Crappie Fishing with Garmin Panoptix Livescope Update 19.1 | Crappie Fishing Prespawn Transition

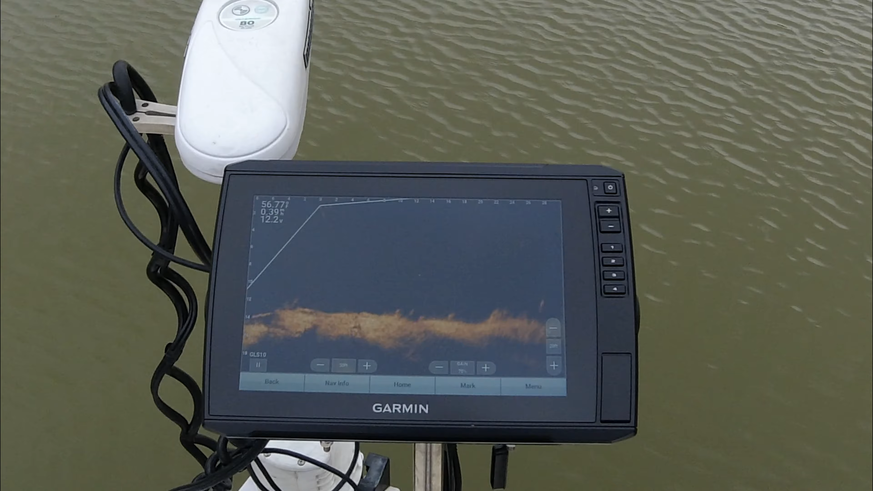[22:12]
Look like a decent fish. A couple of decent fish.
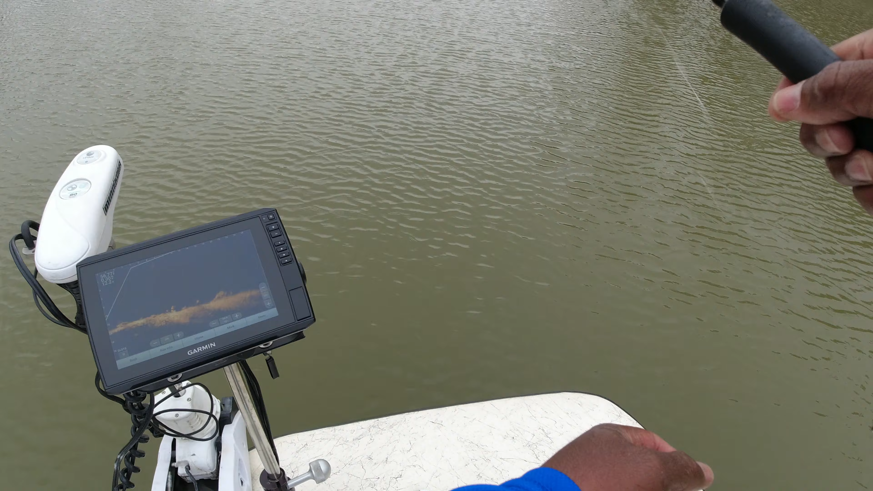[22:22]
I don't think it's a 3-pounder, but they some good fish.